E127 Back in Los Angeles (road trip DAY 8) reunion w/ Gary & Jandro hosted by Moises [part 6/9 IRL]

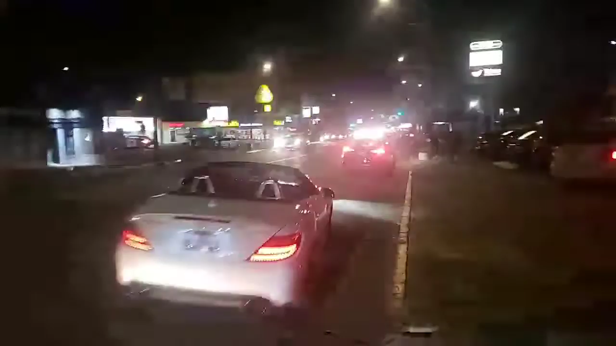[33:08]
Alright. I didn't know Jandro had a job. I also didn't know he had a nice ass car either.
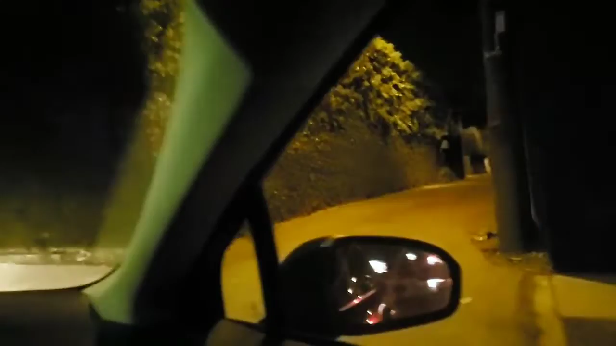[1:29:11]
Yeah, and then park. Go straight. No, actually, yeah, park like right here.
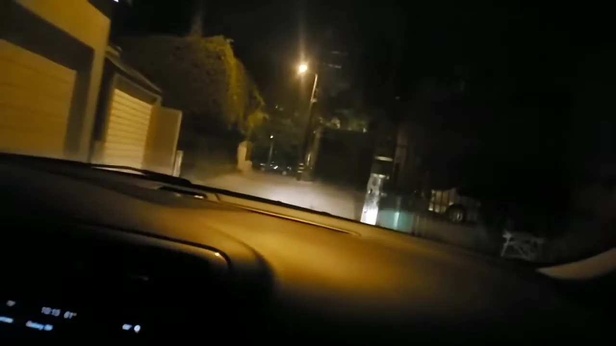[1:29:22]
That's like right here. Is that them? Yeah. That's him. Just park, like, pull right there. Pull right here. Yeah, that works too. Oh, here, you just get out, I'll park.